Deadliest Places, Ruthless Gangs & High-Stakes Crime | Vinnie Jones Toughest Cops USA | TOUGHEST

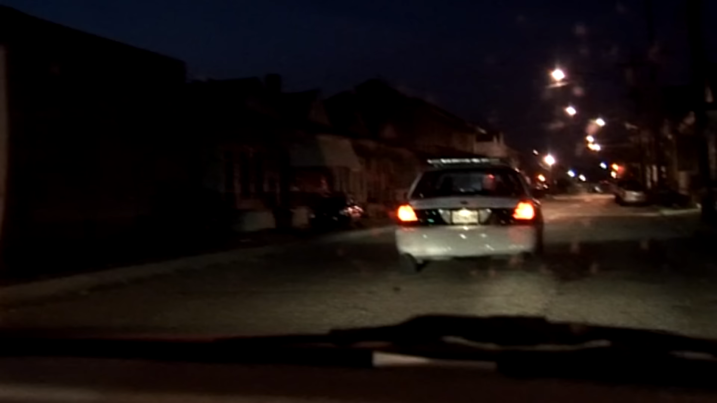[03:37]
All right, 10-4. Our main job responsibilities are locating wanted subjects.
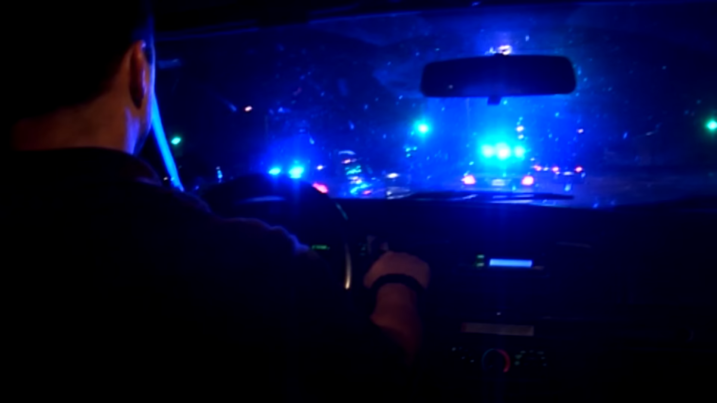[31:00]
We received a call to respond to yet another stop and search when the unit ahead spots a suspicious car at the junction.
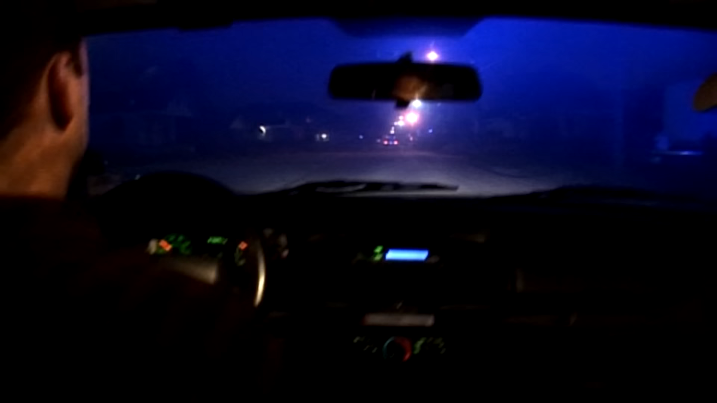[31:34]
But still, the suspect's car ahead is leaving us in a cloud of dust. Hold on. Yeah. Yeah, we're chasing a car right now. He's running from the police. He's got to watch his intersection.
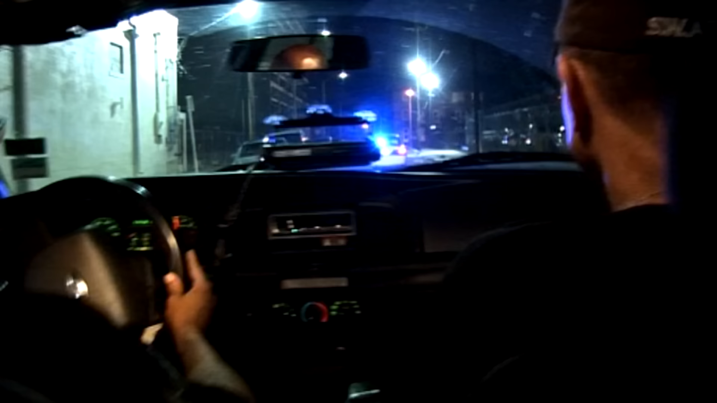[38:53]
All right, you're turning right on you're turning right on B. As we drive through the city, Dave receives an urgent call and the lights go on.
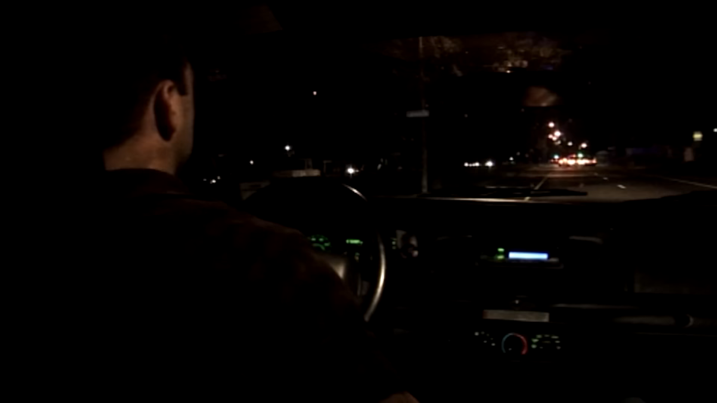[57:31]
I was riding with Officer John Barbetti, patrolling the streets of one of its toughest neighborhoods, when the car up ahead refused to stop.
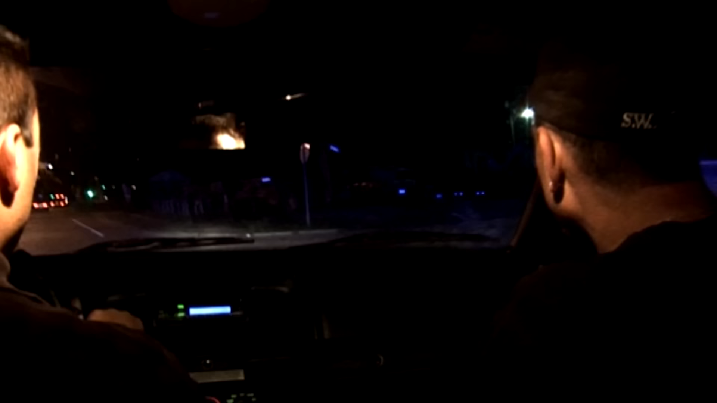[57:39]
He's running. We got a runner.